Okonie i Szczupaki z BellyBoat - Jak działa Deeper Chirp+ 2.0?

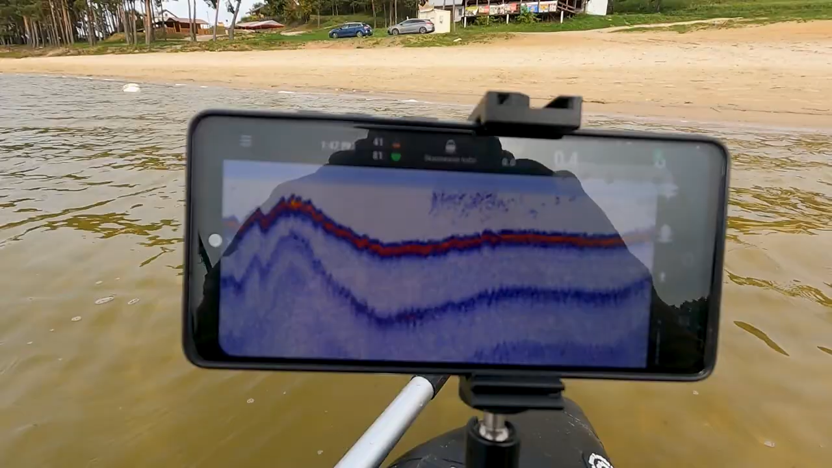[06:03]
No dobra, pokażę wam mniej więcej, jak to wygląda.
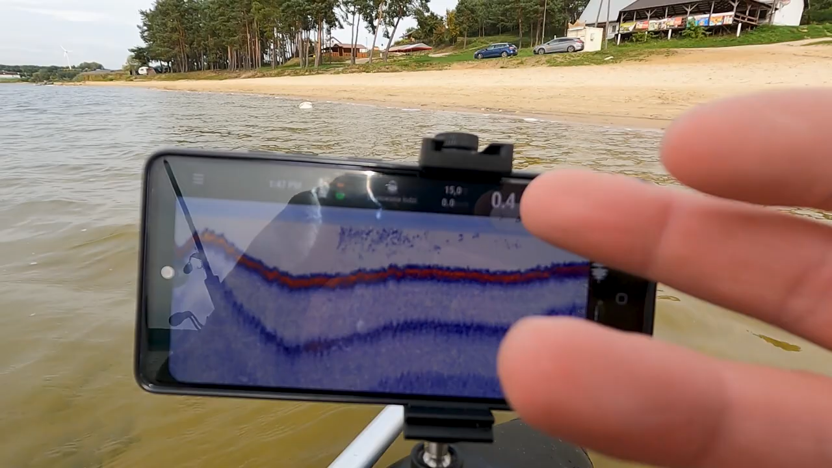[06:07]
W tej chwili jestem jeszcze na plaży, 0,4, 15 stopni woda, prędkość żadna.
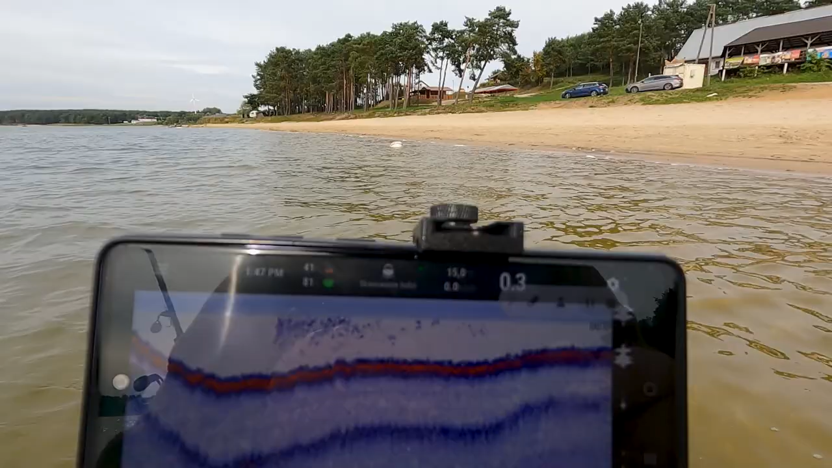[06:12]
Wybrałem skanowanie z łodzi, ale tutaj macie opcję wyboru skanowania standardowego, wędkowania pod lodem, skanowanie z łodzi, no to co teraz robię,
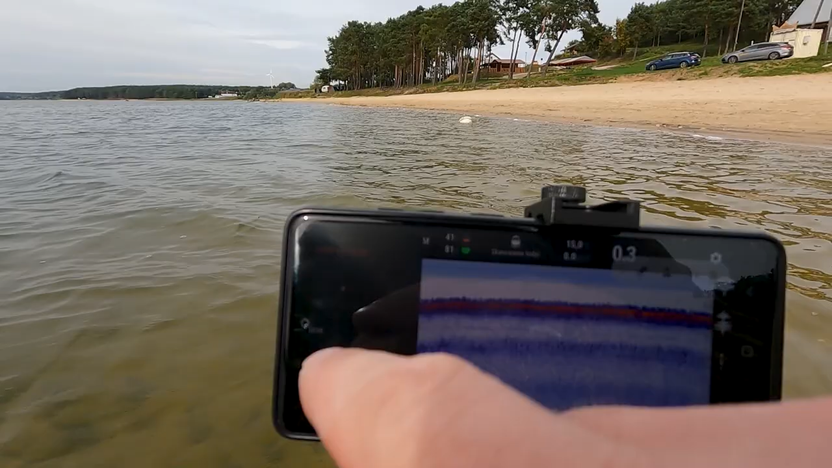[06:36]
możemy sobie coś tam porzeźbić, nie będę się w to teraz zagłębiał,
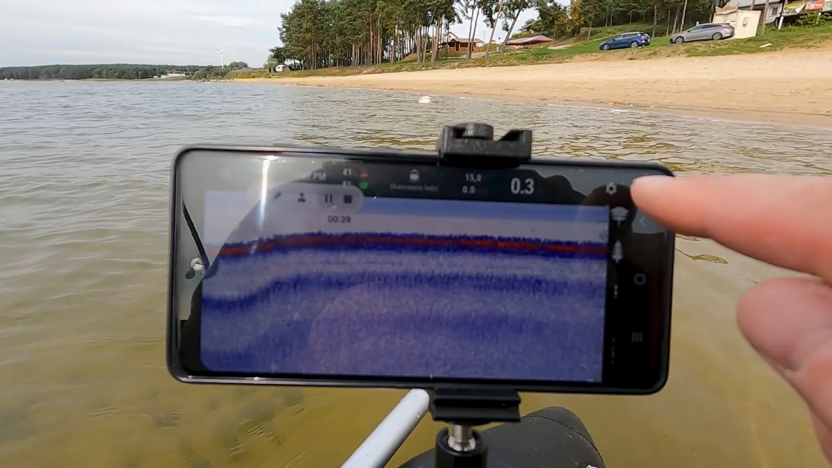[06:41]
natomiast co poza tym ustawienia i tutaj mamy znowu tryb łowienia z łodzi, jaki to ma być ekran echosondy, więc możemy sobie tutaj coś tam pozmieniać. Ja na razie zbyt wiele się tym nie bawiłem, więc jeżeli się na tym znacie, to nie śmiejcie się, bo tu jest bardzo dużo podstawowych ustawień. Dalej, wiązka. Możemy sobie wybrać, czy to ma być szeroki stożek, wąski, czy pośredni.
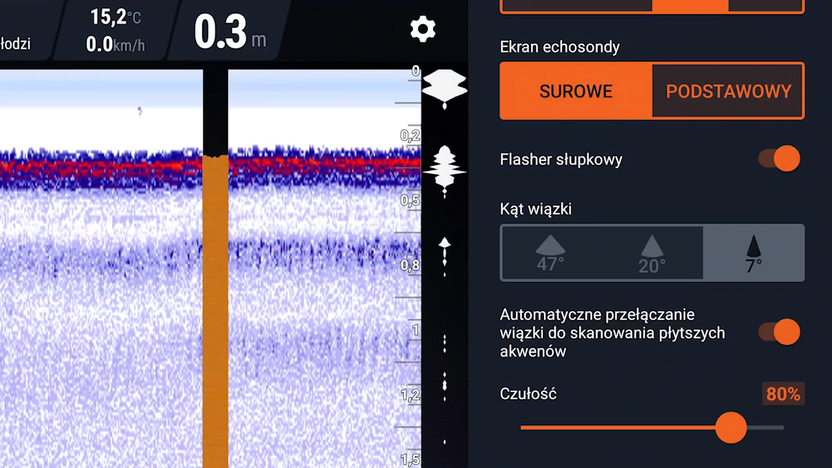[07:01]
On screen: depth 0.3 m, water 15.2°C
Ja sobie ustawiłem automatyczne przełączanie wiązki, więc w zależności od tego, na jakiej będę wodzie, ta wiązka będzie się dostosowywała.
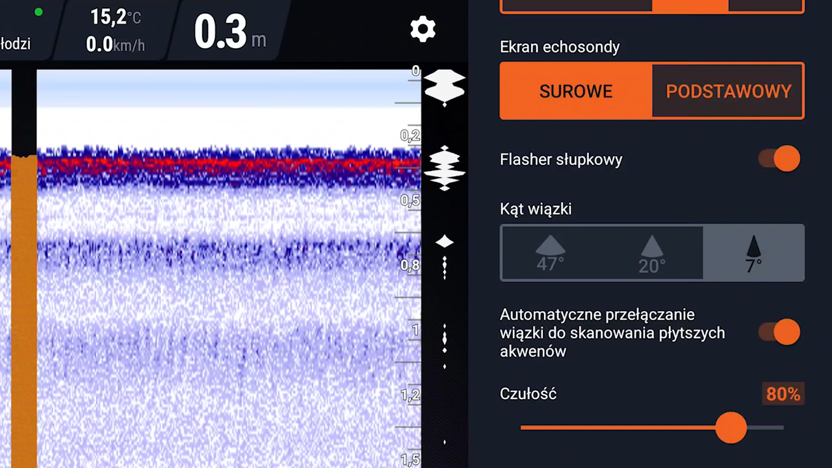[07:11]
On screen: depth 0.3 m, water 15.2°C, speed 0.0 km/h
Jak będę nieco głębiej, to wskoczy szeroki stożek, jak będę tak jak teraz na płyciaku, to wskakuje bardzo wąski stożek. Czułość 80%, ale to też możemy sobie ustawić.
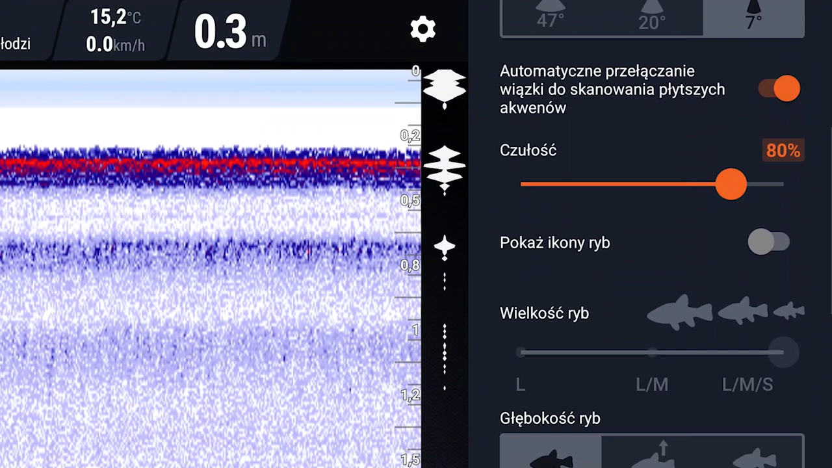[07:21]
On screen: depth 0.3 m, water 15.2°C
Ikony ryb, wielkość ryb i tak dalej, no ja się nie lubię w takie rzeczy bawić.
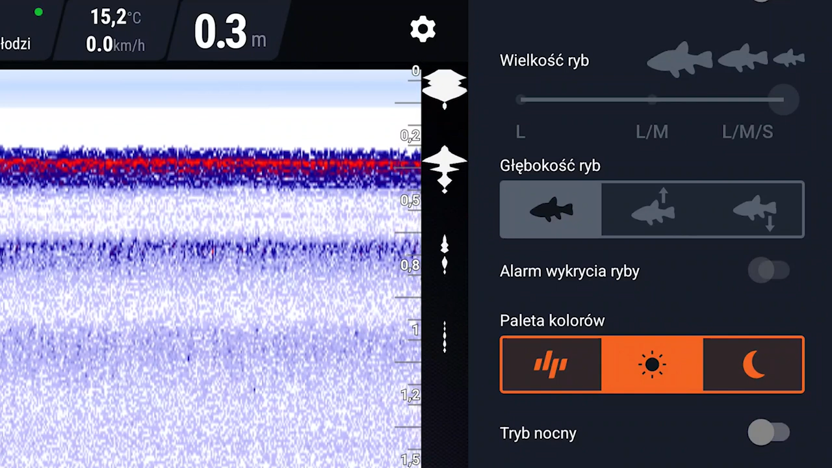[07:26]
On screen: depth 0.3 m, water 15.2°C, speed 0.0 km/h
Tutaj możemy sobie wybrać paletę kolorów i tak dalej, więc tak pokrótce, jeżeli chodzi o ustawienia.
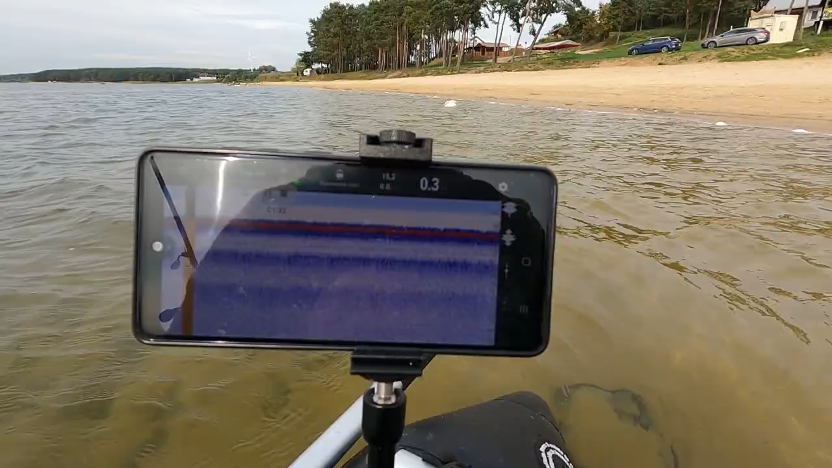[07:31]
No i jedziemy na wodę, zobaczycie, jak mniej więcej ten dipper obrazuje, bo tutaj mam bardzo fajną miejscówkę, żeby wam to właśnie wszystko pokazać. I od razu widać, jak zaczyna się robić głębiej.
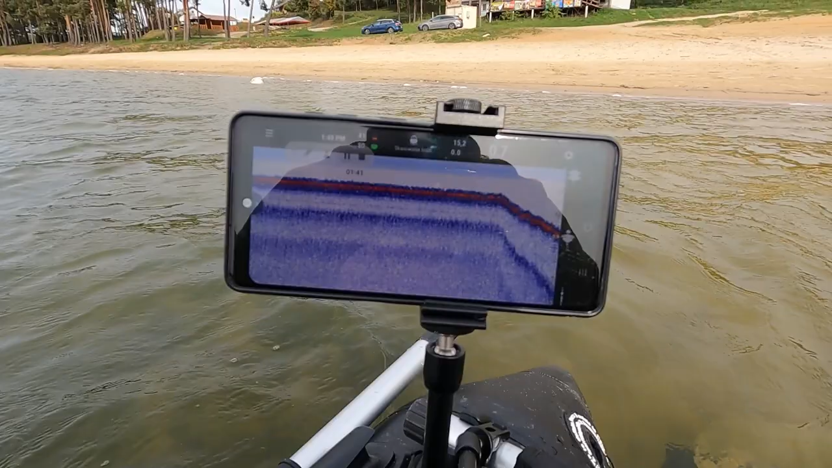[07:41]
Tutaj jest wskaźnik, więc 0,8 w tej chwili i już jakieś pierwsze zapisy.
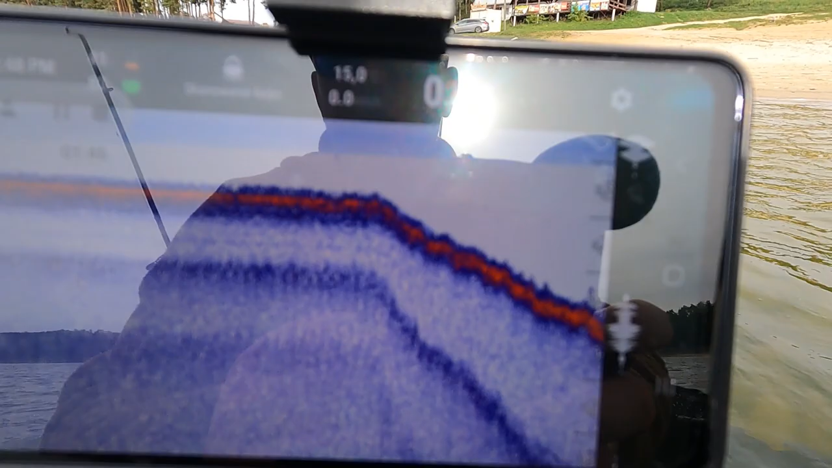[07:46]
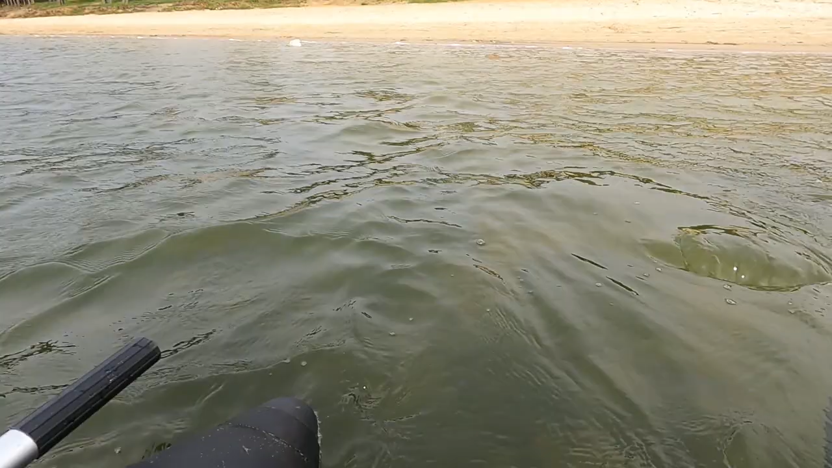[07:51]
I te zapisy, co jeszcze jestem w stanie zobaczyć, może wy też, nie wiem, czy będzie to widać, to jest zielsko. Bardzo fajna łączka, więc tutaj na pewno będę próbował trochę połowić na jakieś obrotówki czy tego typu tematy.
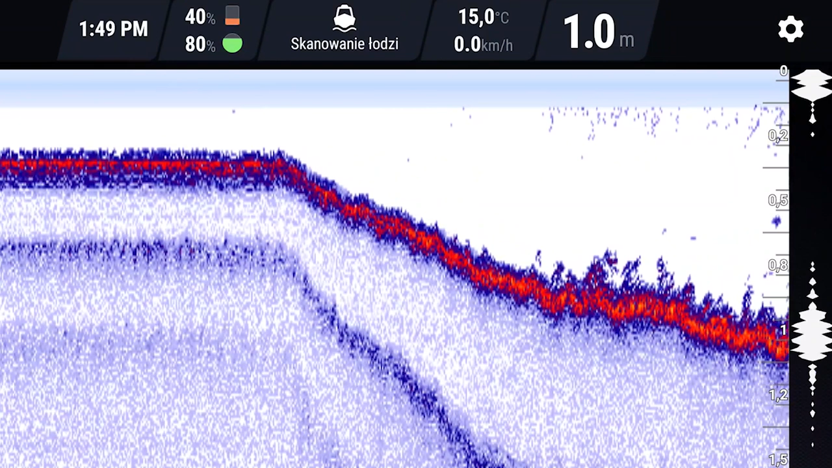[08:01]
On screen: depth 1.0 m, water 15.0°C, speed 0.0 km/h
Natomiast dalej zobaczymy, co się wydarzy. Odbijam po prostu od brzegu, nie skupiam się jeszcze teraz na żadnych innych rzeczach. O, tutaj jest bardzo wysokie zielsko, co zresztą być może widzieliście na tym ujęciu. I widzimy mniej więcej, jak to wszystko się kształtuje. No i tak sobie leci, leci.
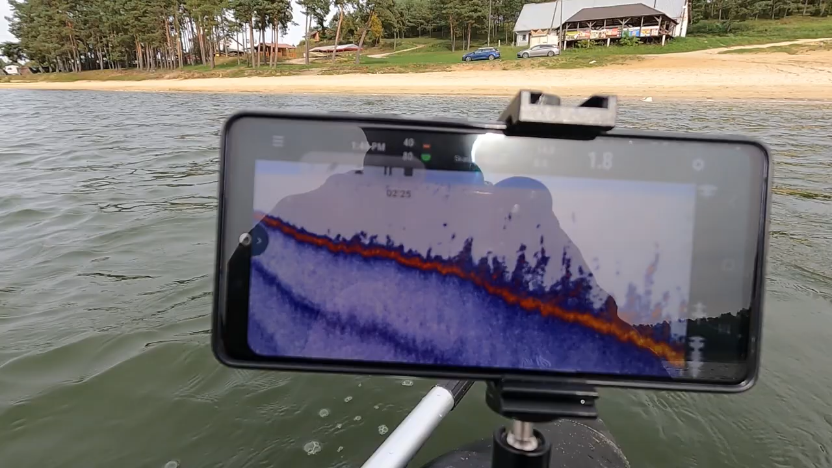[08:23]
Jedną z takich ważnych informacji dla was jest to, że jak można tutaj zauważyć,
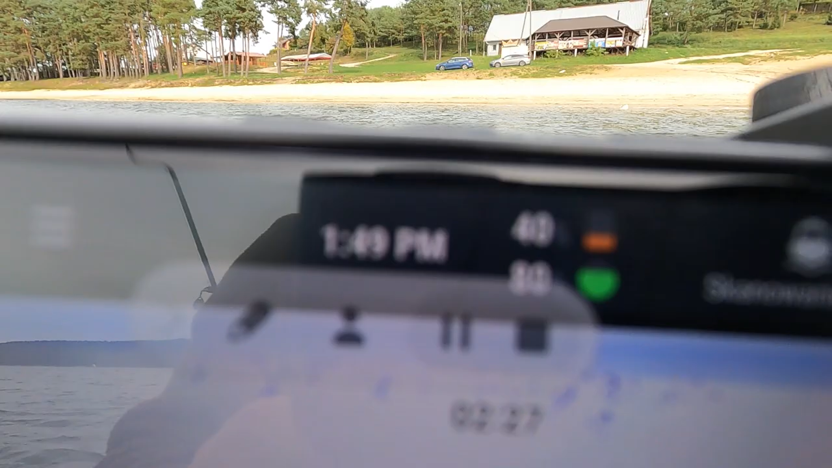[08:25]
bateria w telefonie nie daje rady. Ja już pływam pół dnia, dipper ma cały czas 80%, a telefon 40%. I to jest niestety znak, że trzeba będzie zaraz podłączyć się do jakiegoś powerbanka. O, tutaj widzimy moment, w którym on się przełączył na inny stożek,
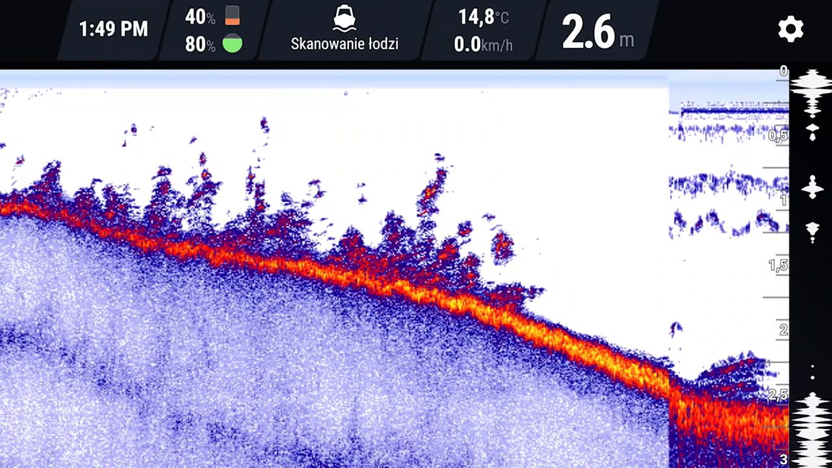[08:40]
On screen: depth 2.6 m, water 14.8°C, speed 0.0 km/h
bo zrobiło się nieco głębiej, 2,6 metra. To zielsko się kończy. Ten zapis, który tutaj widzicie, taki pomazany, to są moje płetwy.
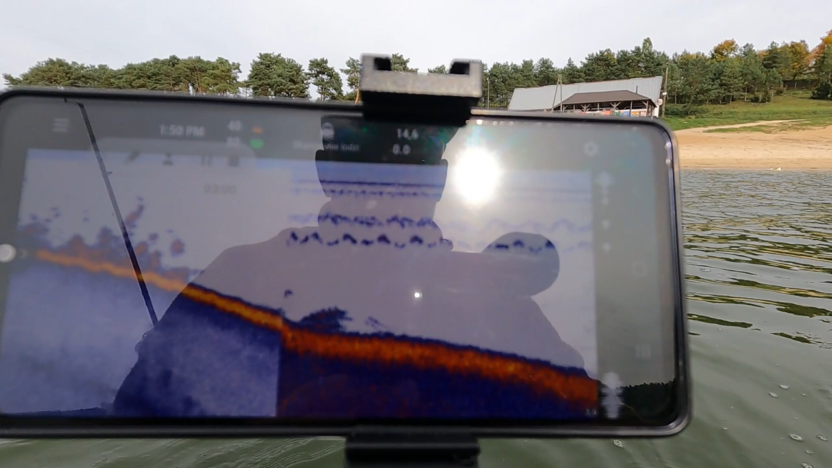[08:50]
To na pewno będę chciał bardzo intensywnie obłowić kant tej łąki, bo w miejscu,